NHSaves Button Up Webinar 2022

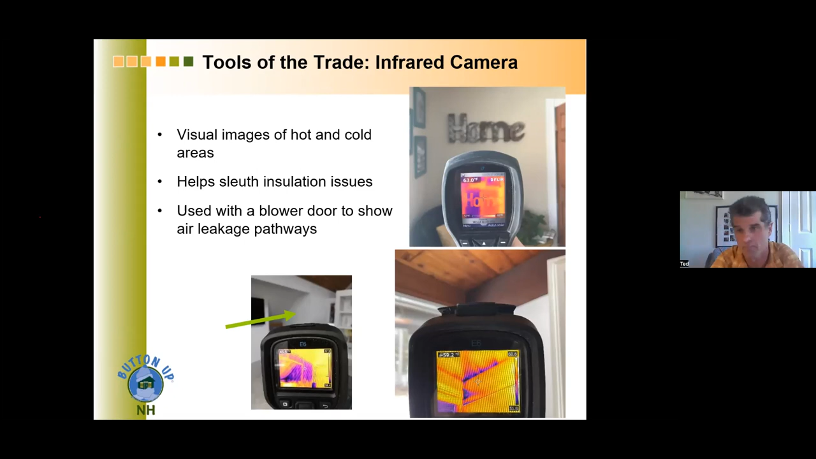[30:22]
So, this bottom right picture, you can see that there's these, like, fingers or wisps of purple, which indicates cold. You can see those coming in where those wooden tugging groove is kind of going across that beam there. So, infrared imaging can be really, really helpful, but not necessarily, you know, essential in every person's home. So, again, you know, like, what do you do about all these problems?